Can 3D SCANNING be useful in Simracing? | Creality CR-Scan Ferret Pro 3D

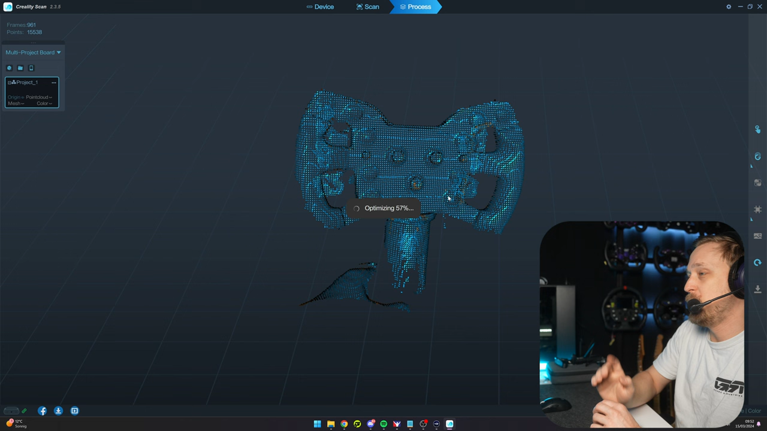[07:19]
Let's see what it was doing with this basic scan. This is relatively quick on the PC. Like on the phone, it takes longer. And this is a beefy PC. Like it doesn't really get much faster than this one. So it takes a lot of processing power to generate these models. But let's see what it comes up with.
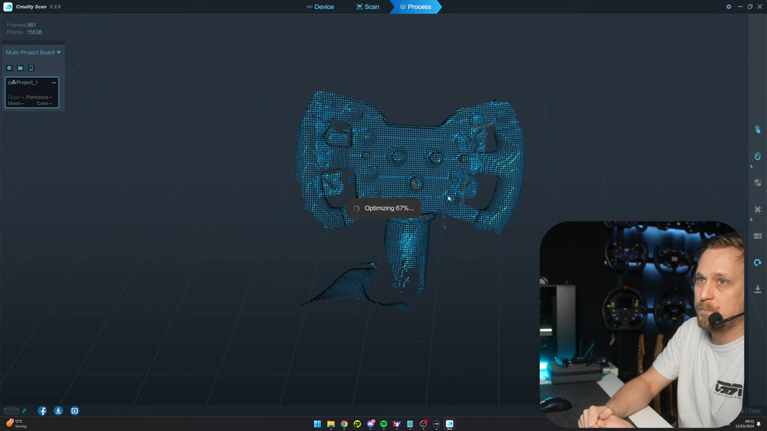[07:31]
And here we are. This is the model it created. I mean, as you can see, like I need to scan a bit more closely. So it's missing a lot of points, especially like obviously the rear side, nothing has been scanned.
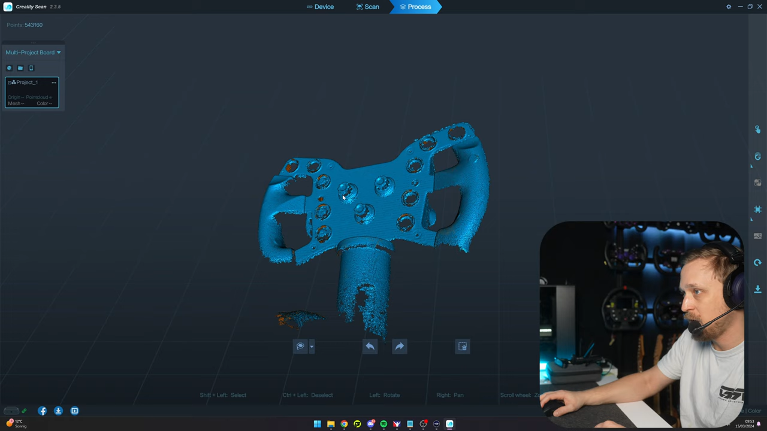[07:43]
But you want to like point the camera to these areas a bit more to the buttons to get really the precise scanning. But you can see the grips already look pretty good here in this model. And if you're done processing, like I said here, you can increase or decrease resolution sensitivity. Or I shouldn't click the buttons.
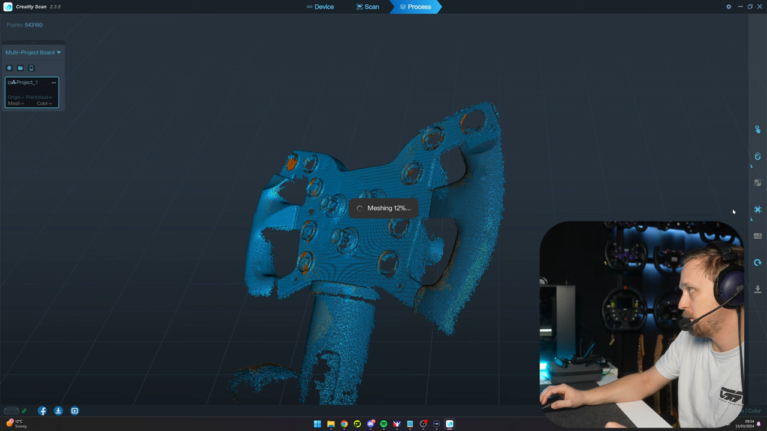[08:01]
Let's create the mesh. And what that did is basically connect all these points. Like, I mean, it's not the best resolution here right now for the buttons, for example.
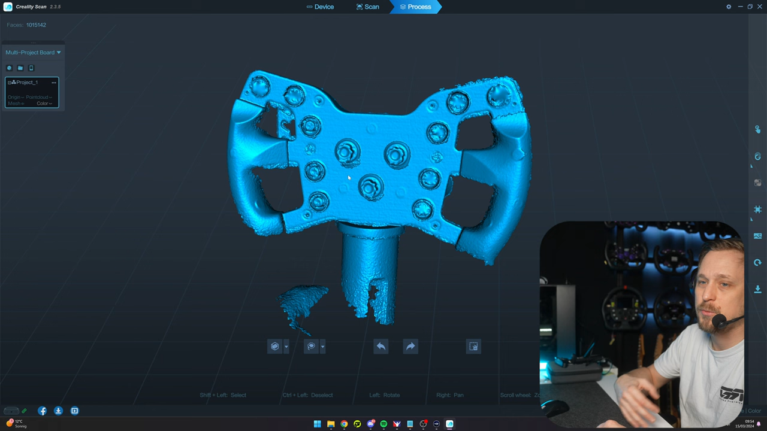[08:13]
Like I said, we need a bit more in detail scanning for that. But the grips already turned out pretty well.
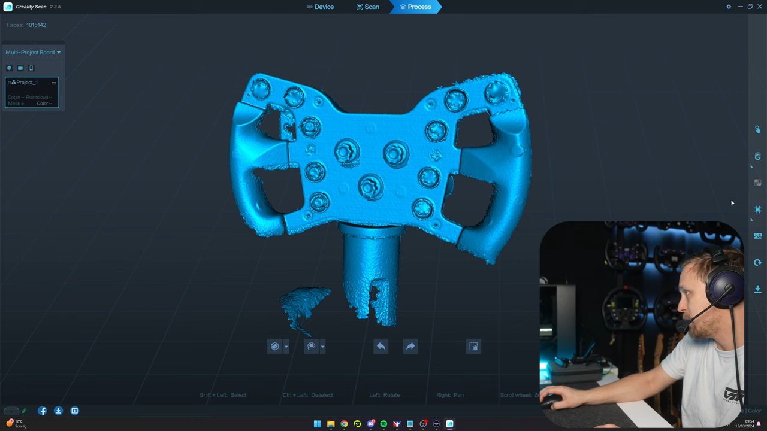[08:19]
And if you denoise it a little bit, that can help to remove the roughness on some of these areas.